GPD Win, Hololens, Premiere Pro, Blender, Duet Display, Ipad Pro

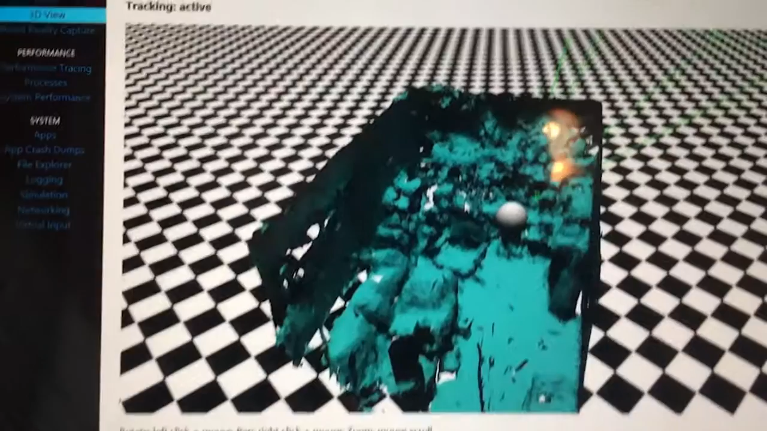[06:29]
Okay. And then down here, you have an option to save. So we're going to click that.
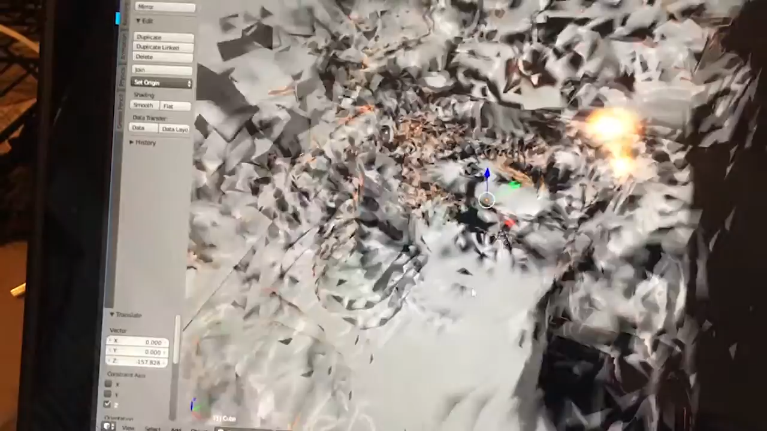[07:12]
So if I rotate around, kind of, you can start getting some perspective. You're looking at my chair, my desk, and the toy shelf above it, video game racks off to the side.